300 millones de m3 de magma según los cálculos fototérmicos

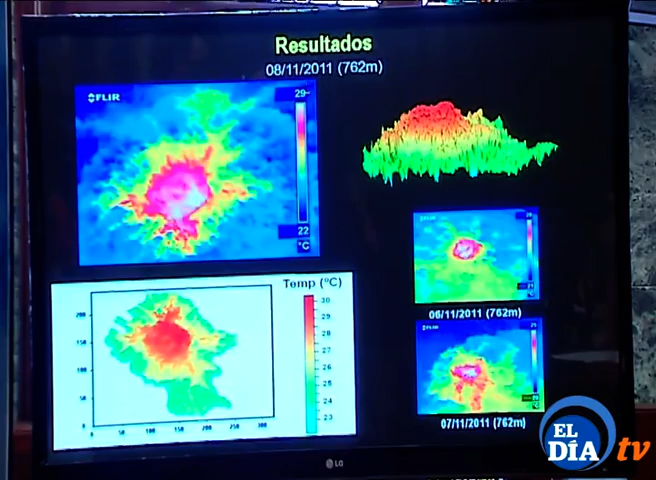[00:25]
Es la primera vez que se estima la tasa de emisión de magma durante una erupción submarina a partir de imágenes térmicas tomadas desde un helicóptero.